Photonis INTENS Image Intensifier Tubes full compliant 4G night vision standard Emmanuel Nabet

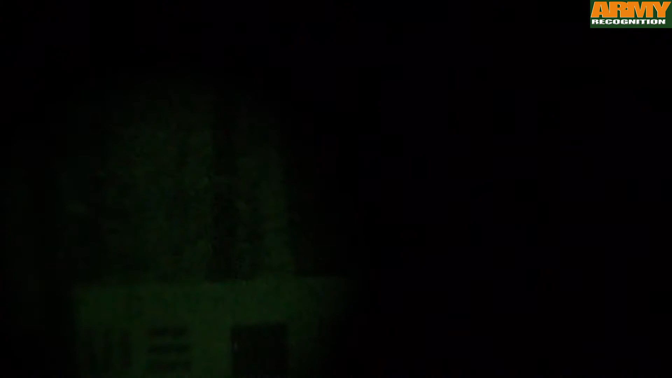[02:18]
But the four main elements which bring Photonis technology higher than the other technologies are actually the wider spectrum which is
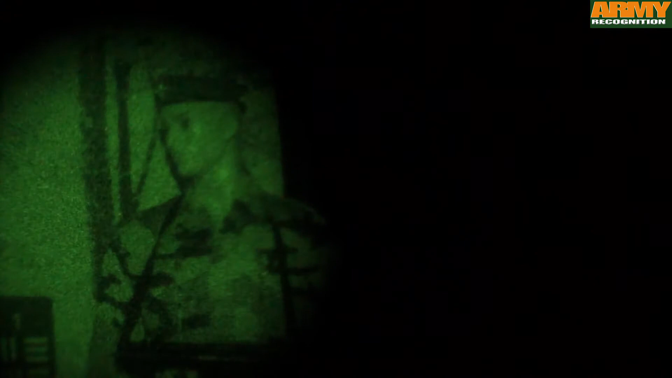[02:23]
collecting more photons and therefore delivering a brighter image, a more contrasted image. The fact that there is no halo inside the image meaning that if you have a lamp into the image you can see through it.
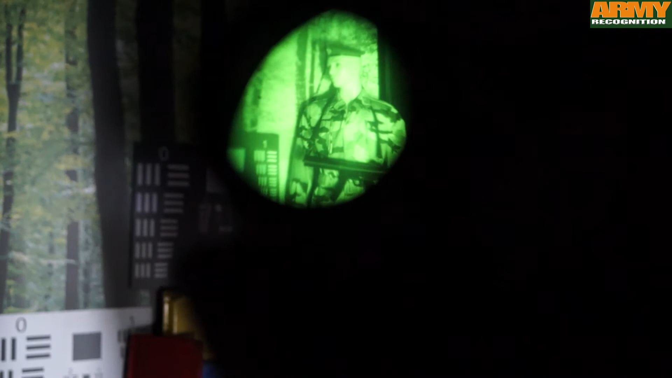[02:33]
The fact that you can go from very different lighting conditions which means that you can progress from a very dark area into an urban area and still keep a very strong image. As well as finally have what we call the figure of merit which is the measurement of the performance of a tube which is of the highest standard.